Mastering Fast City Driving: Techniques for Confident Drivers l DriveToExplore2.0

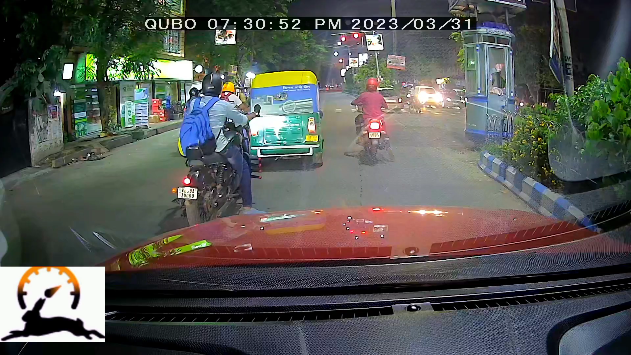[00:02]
I am trying to show you the rules and regulations that are following traffic and you can drive a little faster than you can reach the house without the horn. Okay, let's keep the horn.
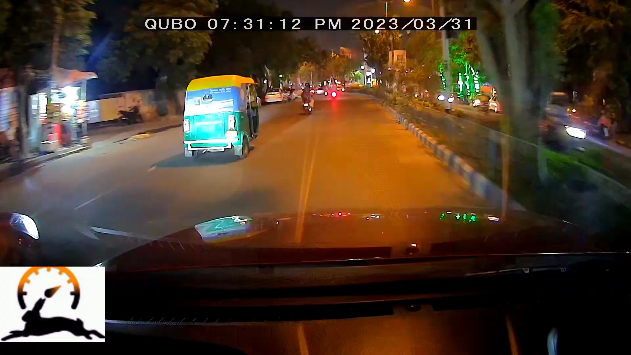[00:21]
Stop, let's keep it. I was telling you that someone has also provoked me for a little faster. so now I will not drive rash driving I will drive safe driving but a little bit faster also on the road where there is a lot of traffic there is a lot of traffic so let's go enjoy this video
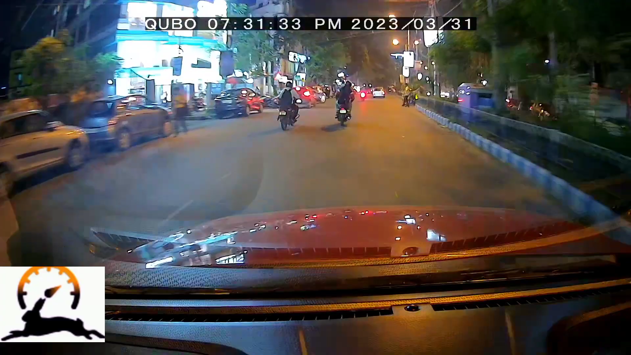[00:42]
I will try to drive safely a little bit of the car but yes this is illegal speed not even here the speed limit is so much I will drive because in the city the speed limit you have to drive faster because traffic is so much I will drive faster so let's go see this guy has broken the indicator and then I am going to drive the car now the speed limit is less than 50% of the camera I don't know how much I don't know I don't know any light is running so I
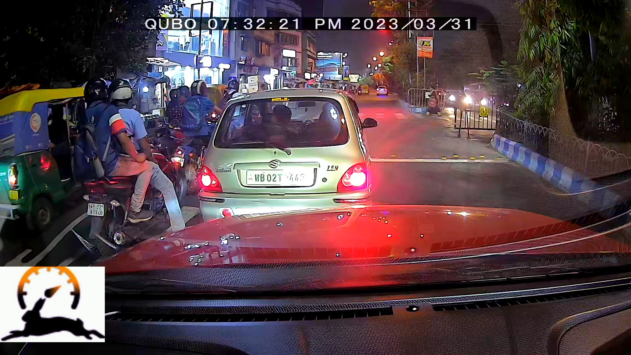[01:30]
The run is too much, there is also a lot of money, so there is a signal and then run. So now I can see 8-9 km from here, but let's see, 4 km till I can see you guys. Where 4 km is finished, I'll tell you, I'll tell you, I'll try to get to reach quickly. Now we have proper traffic, see, there's a bike going on, I'm going on, I'm going on I am going to go to the car and get the car and get the car. This is the speed of 50-50, 50-50.
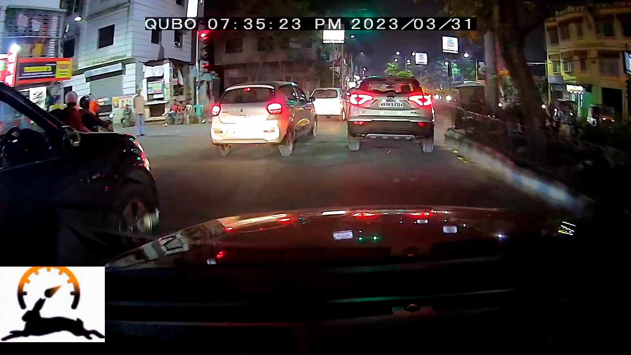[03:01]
It's about to go XUV300 It's the name of the name of the car I don't even know Let's go Let's go Let's go A little bit The car is written The car is written I'm using the EV300 XUV300,
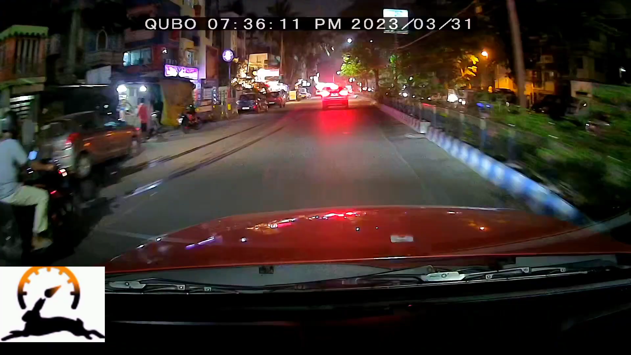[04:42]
So, we've already reached 50. It's a narrow bridge. It's a single lane bridge.
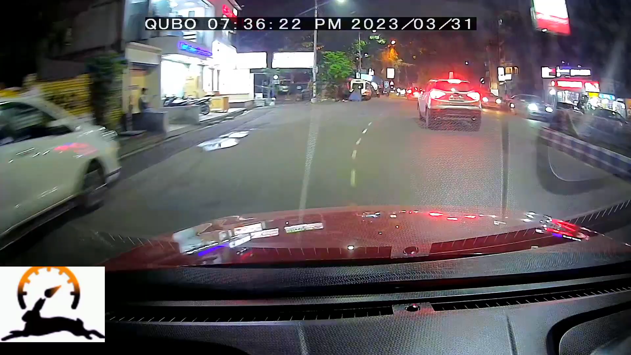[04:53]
So, we've got to keep it on the other side. In this moment, I put a chowka and XCV 300, overtake. I've crossed the XCV. So, we've got to go across. Rash driving and fast driving are two different things. Now, what I'm doing is a little bit fast, but within a legal speed limit.
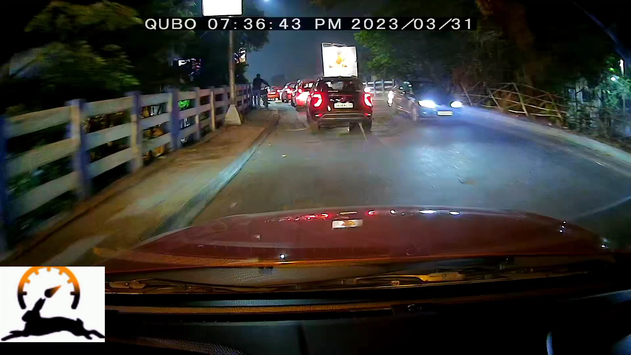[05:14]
So, there's a jam here. There's a little jam here. So, now we've reached 4km. I've reached 4km.
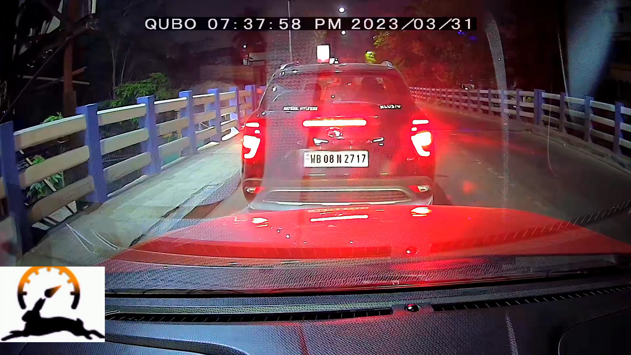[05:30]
And we've reached the same time. How much time is it? I can't even tell you. But you can see the video, so you can understand how much time is 4km with full traffic. How much time is it? Here's a little bit of time. If you can see, then I'll be a little long jam. The signal is closer to 200-300m. Which is still not visible. It's still not visible. There's no tension. There's no tension on this road. The single lane road is safe. There's no way.